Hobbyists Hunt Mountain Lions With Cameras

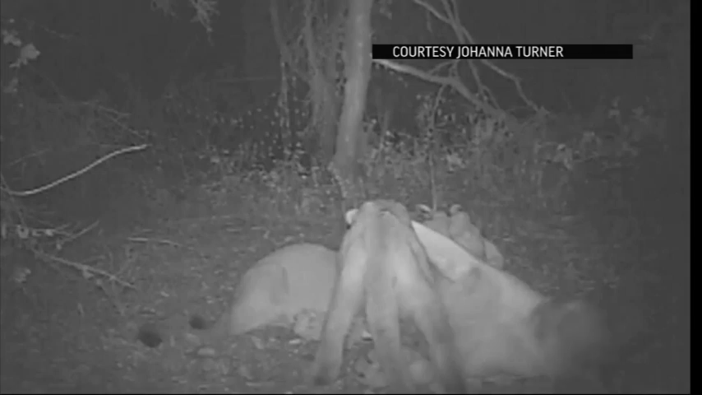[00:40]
and a mother mountain lion nursing her two kittens. You can hear purring and they nurse for a while and then they all nap together and it's the most incredible thing.